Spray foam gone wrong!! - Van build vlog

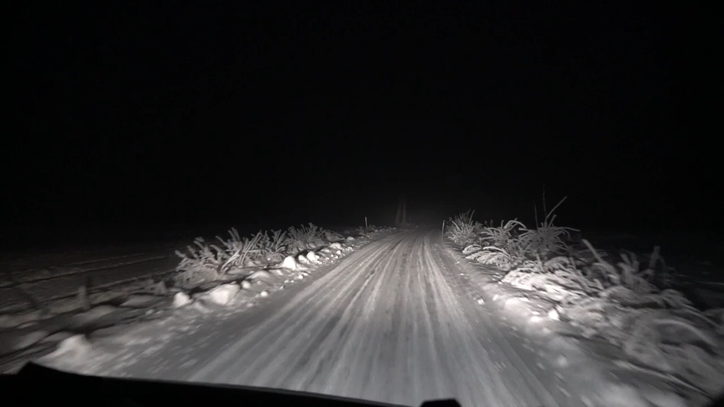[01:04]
So as you can see it's quite a wintery road. This is life in Norway. Okay.
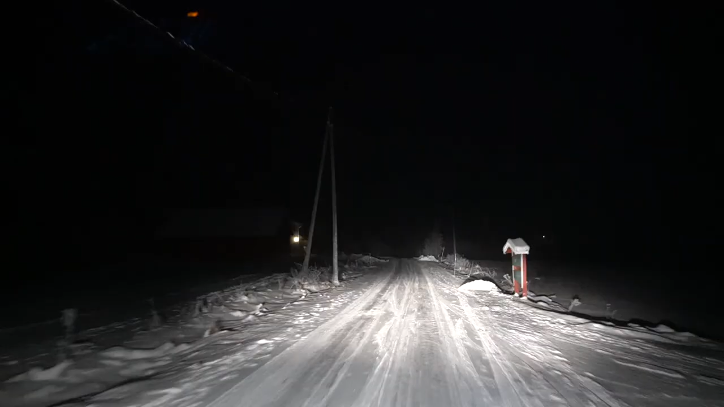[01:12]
Okay, we almost hit a deer.